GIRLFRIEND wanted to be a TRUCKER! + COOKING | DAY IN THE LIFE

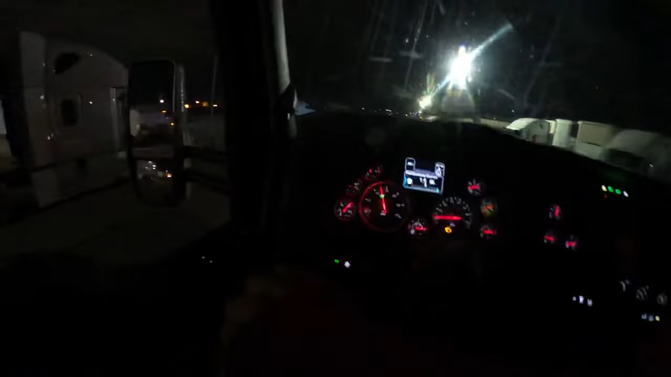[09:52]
before i made uh start my drive i bought some energy drinks because i do got a long uh shift ahead of me and i'm gonna be in yuma like around 3 a.m fun fact about my job this
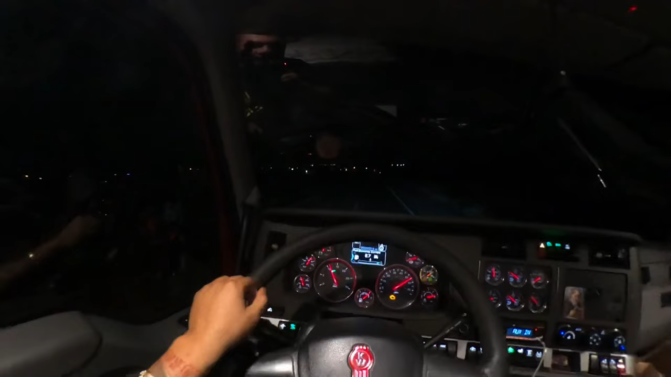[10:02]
is where trevor's house is from gran tefado here in south city there's this little little ranch called desert shore and his house is behind the trailer that's where he lives look
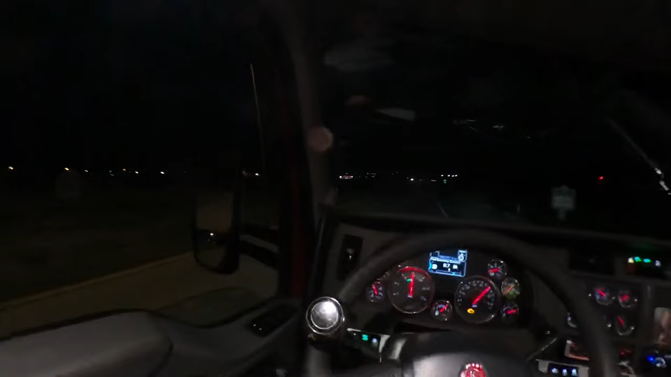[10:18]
this is desert shore you can barely
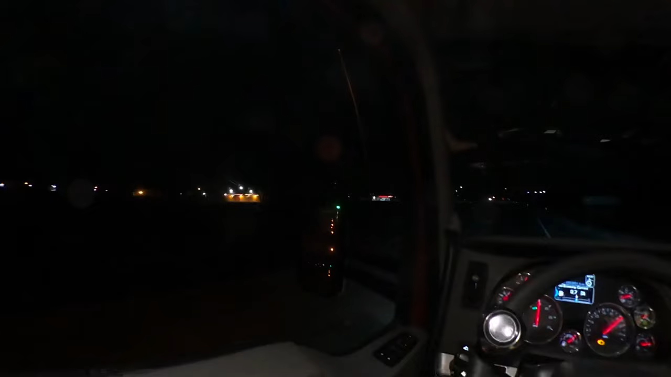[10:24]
see it i wish i could i passed during the day